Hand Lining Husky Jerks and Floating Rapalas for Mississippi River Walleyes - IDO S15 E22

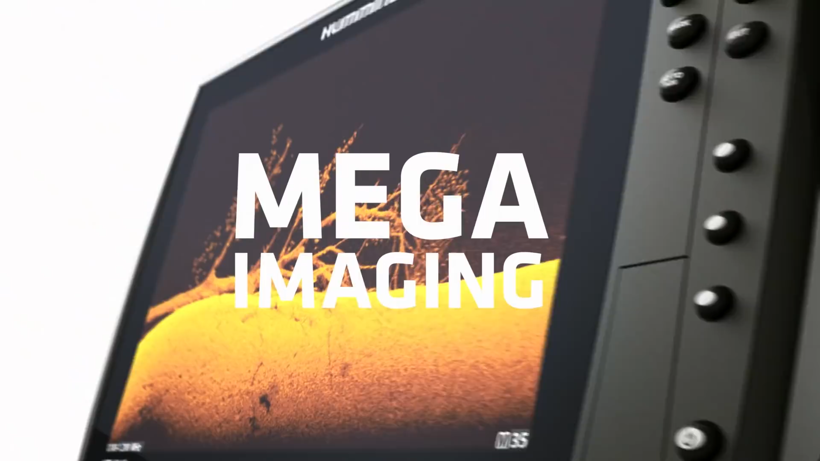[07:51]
New Mega Imaging Plus uses high-frequency sonar to show you fish
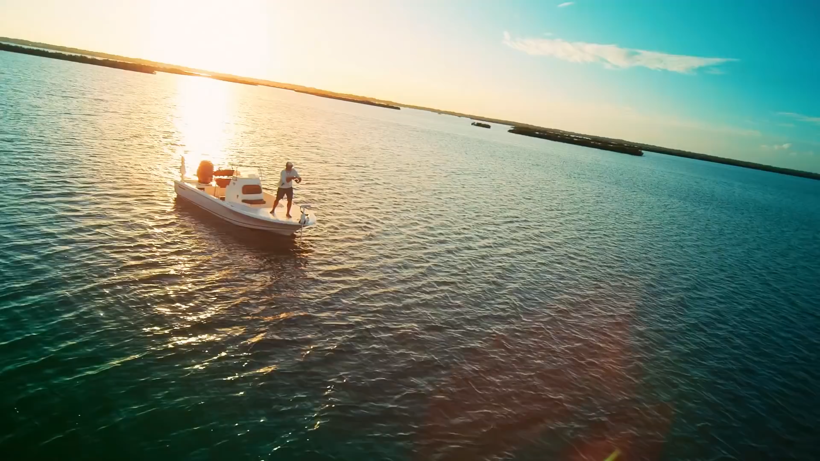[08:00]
No more secrets. No more guesswork.
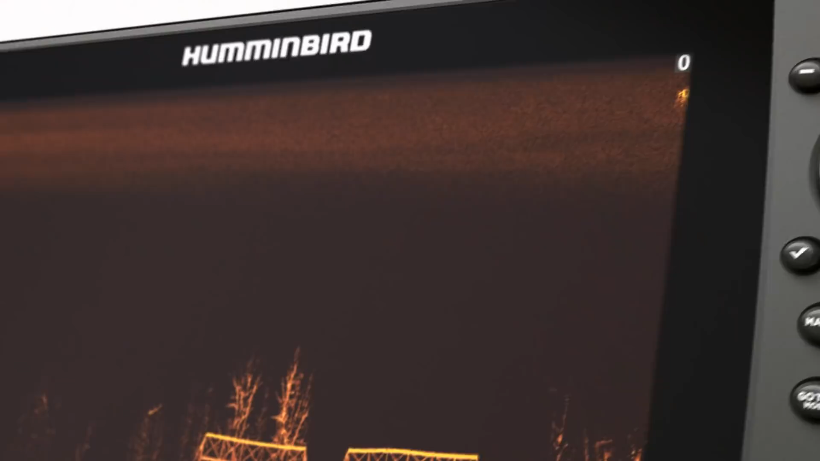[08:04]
Just a clearer picture of the world below. Down to a fish's species and direction.
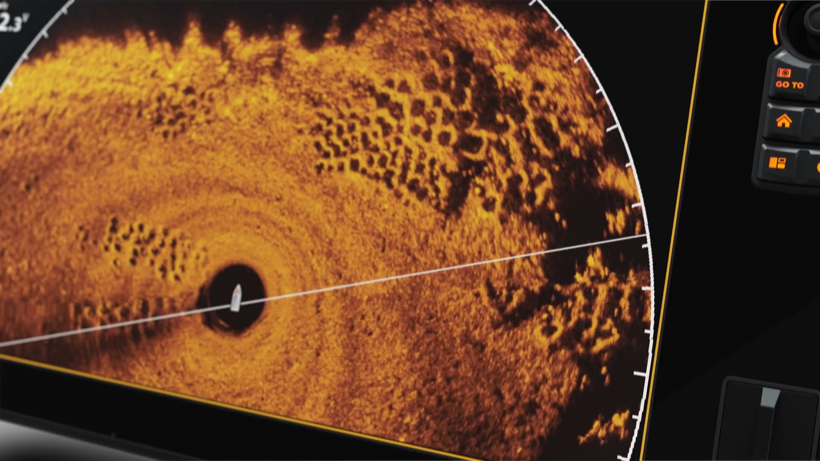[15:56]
you can see fish and every detail in every direction.
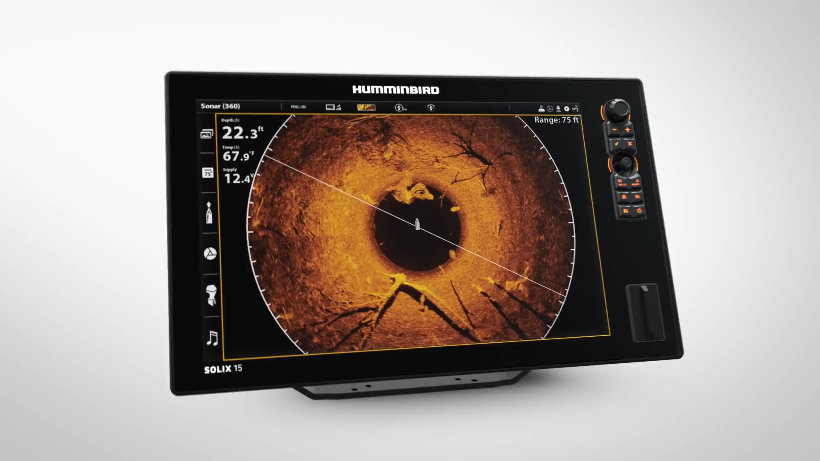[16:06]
On screen: depth 22.3 ft, water 67.9°F
Mega 360 Imaging, only from Humminbird.